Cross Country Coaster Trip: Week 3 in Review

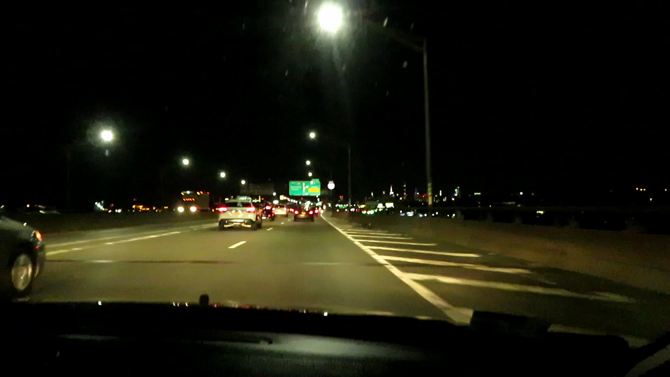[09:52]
In the New York City. You can see the signs for Manhattan and Queens. And you can see the Manhattan skyline. Stay to the right to East 161 Street, Yankee Stadium, McCombs Dam Bridge.